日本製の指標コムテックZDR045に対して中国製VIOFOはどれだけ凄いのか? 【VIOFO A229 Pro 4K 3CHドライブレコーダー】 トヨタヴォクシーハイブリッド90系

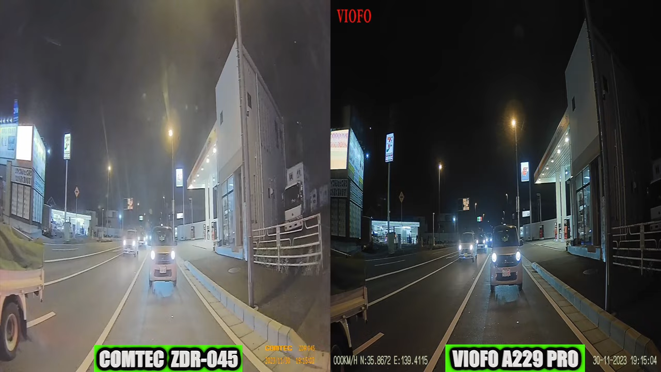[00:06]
かりいただけると思います アクションカメラ以上に色彩